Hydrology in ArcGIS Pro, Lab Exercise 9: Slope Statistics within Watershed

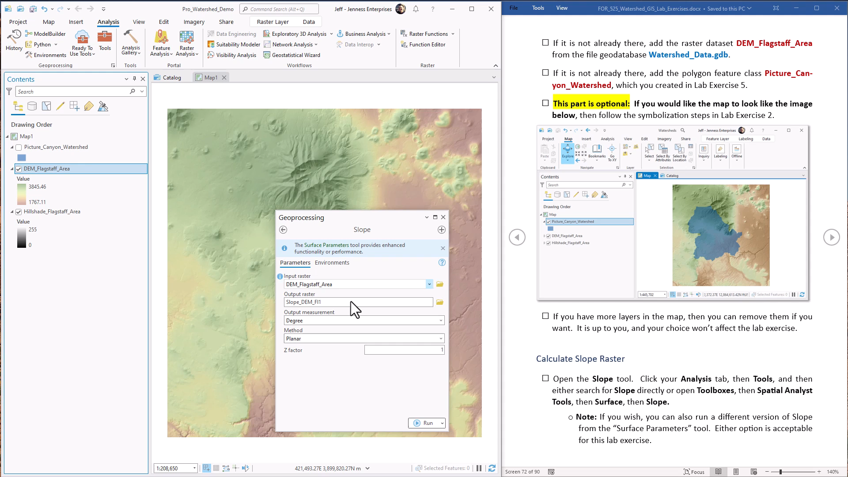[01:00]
I'm just using the original because that's what I'm used to. So we're going to do slope on the DEM. The output is going to be called flagstaff percent slope.